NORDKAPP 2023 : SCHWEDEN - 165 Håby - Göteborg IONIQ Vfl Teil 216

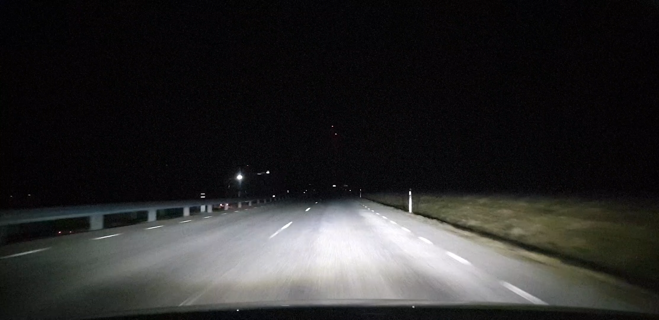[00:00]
Ja, da unten links parallel läuft die Straße jetzt. Das hatte ich sonst den ganzen Tag nicht.
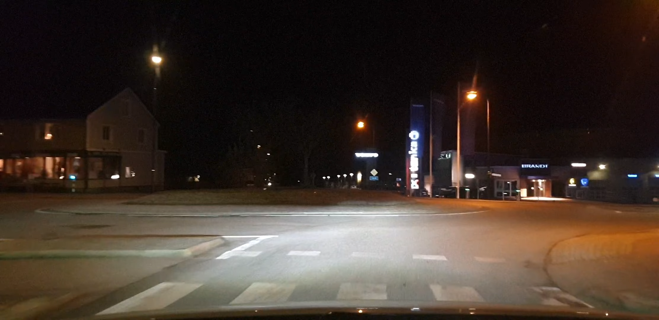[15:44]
auch Ladesäulen. Boah, konnte ich nichts erkennen. Also, sollte Typ 2 sein, da hängt Kabel fest dran.
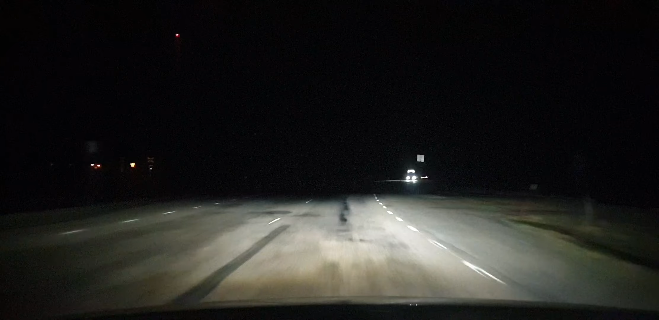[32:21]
Was fahren die denn so langsam?